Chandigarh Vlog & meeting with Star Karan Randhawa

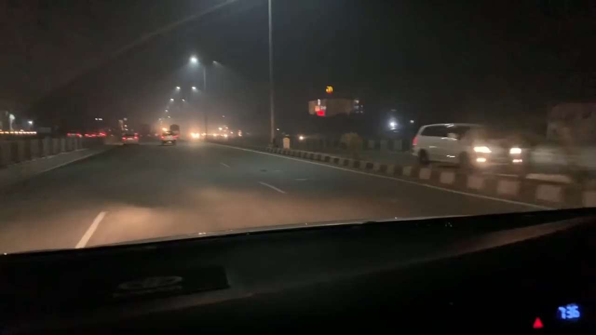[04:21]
ਵੈਲਕਮ ਬੈਕ ਟੂ ਮਾਈ ਜਲੰਧਰ ਸਿਟੀ ਹੋਮ ਸਵੀਟ ਹੋਮ, ਕਾਫੀ ਡੈਕੋਰੇਟਿਡ ਆ। ਚੰਡੀਗੜ੍ਹ ਗਏ ਸੀ, ਬਹੁਤ ਹੀ ਟ੍ਰੈਫਿਕ ਸੀ, ਖਰਾਬ ਸੀ ਚੰਡੀਗੜ੍ਹ ਦਾ ਸਾਰਾ ਰਸਤਾ ਬਣ ਗਿਆ, ਸੋ ਡਰਾਈਵ ਵਧੀਆ ਲੱਗ ਰਿਹਾ ਆ। ਹੁਣ ਗੱਡੀ ਵੀ ਆਪਣੀ ਸਪੀਡ ਨਾਲ ਭਜਾ ਰਹੇ ਹਾਂ ਕਿਉਂਕਿ ਜਿੰਨਾ ਵੀ ਚੰਡੀਗੜ੍ਹ ਦਾ ਰਸਤਾ ਸੀ ਬਹੁਤ ਖਰਾਬ ਸੀ, ਸੋ ਨਾਓ ਵੀ ਆਰ ਜਲੰਧਰ।